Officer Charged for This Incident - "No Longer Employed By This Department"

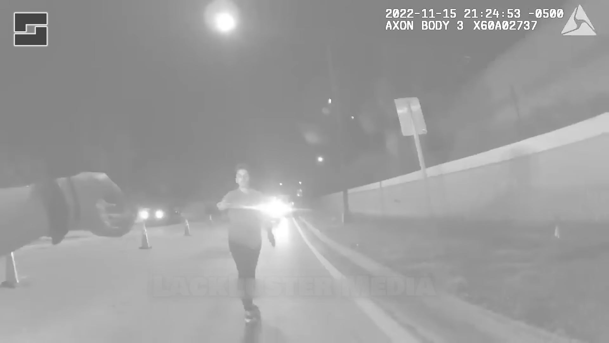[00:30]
Sarah Mooney seems angry as she approaches the officer. She appears to hand over her police badge when asked for her ID, possibly hoping to get special treatment.
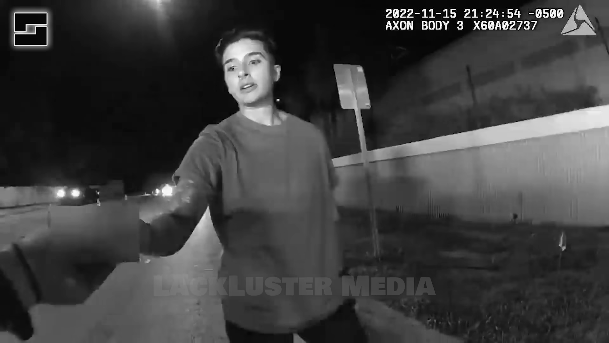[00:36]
However, the officer quickly corrects her and asks for her actual ID.